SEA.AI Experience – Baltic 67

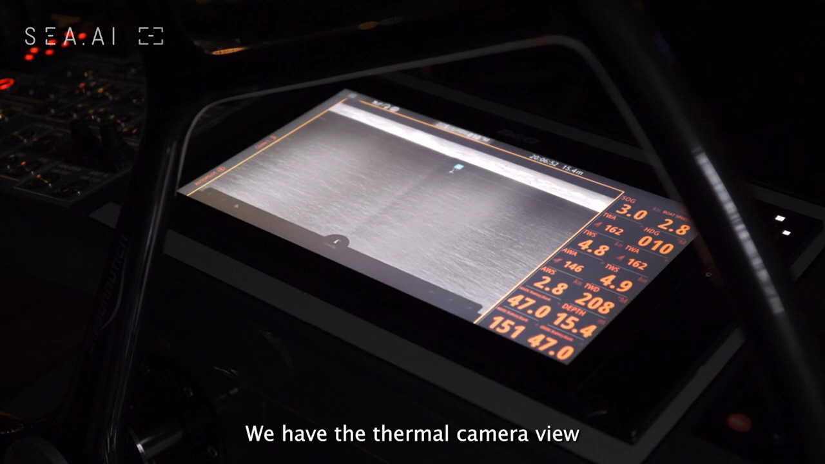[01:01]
And we have a map view which shows all the detection combined from the two cameras.